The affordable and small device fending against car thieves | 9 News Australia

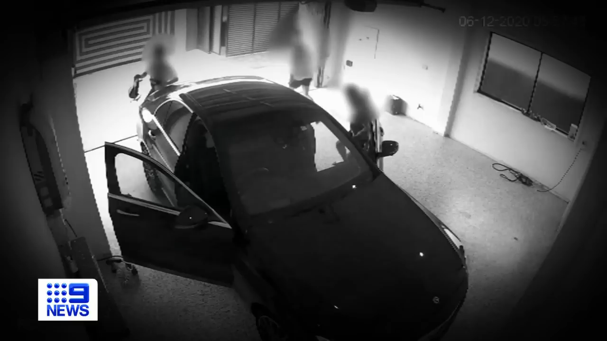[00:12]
They're the crime targets sitting out the front of our homes and in our garages.
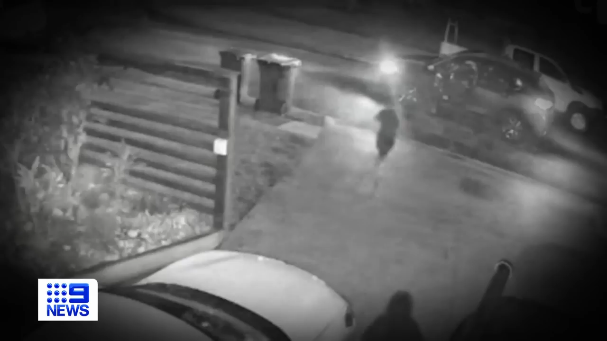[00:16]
But there is an affordable device giving you an upper hand over car thieves.